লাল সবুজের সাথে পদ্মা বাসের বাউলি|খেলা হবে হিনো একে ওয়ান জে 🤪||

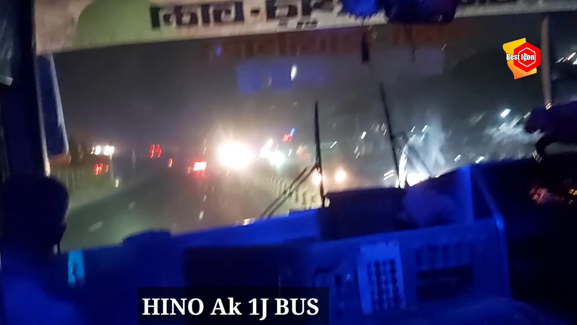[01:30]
তো আমরা এখন ইয়ে করতেছি, ড্যাশবোর্ডটা দেখতেছি, আপনার গাড়ি চলতেছে ওয়ানজে গাড়ি। আমি সামনের সিটটাই নিলাম, কারণ হচ্ছে সামনের সিটটা নিলে আমার জন্য একটু ভালো, আর গাড়িটা ভিডিওটাও করা যায় অনেক সুন্দরের।